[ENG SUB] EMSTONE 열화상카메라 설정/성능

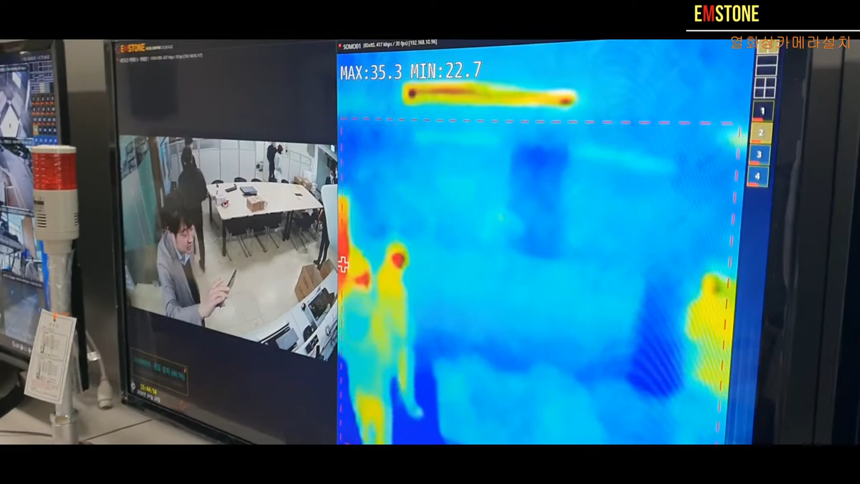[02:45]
지나가도 예 다 온도가 체크 되는 걸 볼 수 있습니다 예 자 아 여기까지 하겠습니다 뭐 궁금한 게 있으면 어 메일이나 추가 질문 주십시오 고맙습니다